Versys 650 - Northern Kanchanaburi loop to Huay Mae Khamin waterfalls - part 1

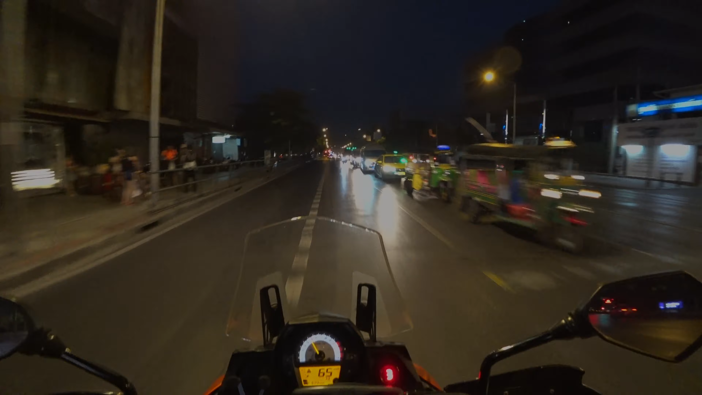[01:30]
Okay, this is just crazy road, you can't share the lane with the opposite direction, they can take yours, you can take theirs. Like, I can take this one now, doesn't mean it's mine, well now it is, when I'm in it. Okay.
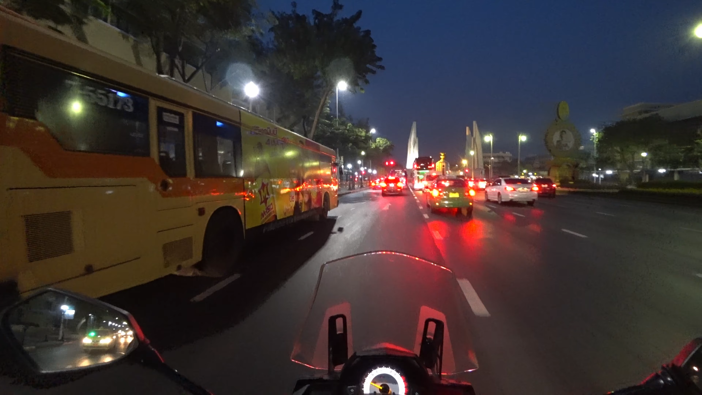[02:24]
Nice. Nice. Three buses, three lanes, motherfuckers.